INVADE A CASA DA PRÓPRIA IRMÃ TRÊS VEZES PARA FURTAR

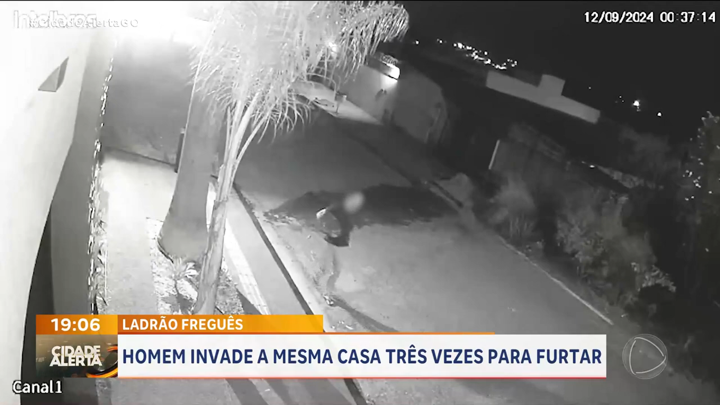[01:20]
Nesta madrugada, madrugada de quarta para quinta-feira, ele veio novamente. Depois de passarem aí dois dias em claro, o pessoal da casa,
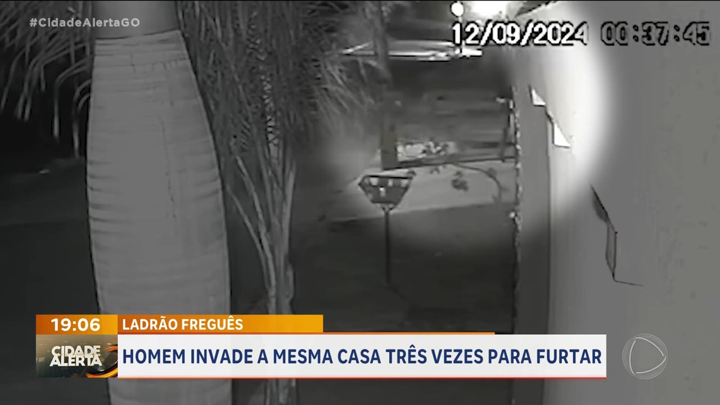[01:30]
com medo de alguém entrar para furtar, dormiram, caíram no sono. E aí o Peba caiu por adentro, veio lá pelo fundo, caiu para dentro e, pasme, conseguiu levar uma máquina de lavar. Três dias, três furtos. Agora, a polícia está atrás.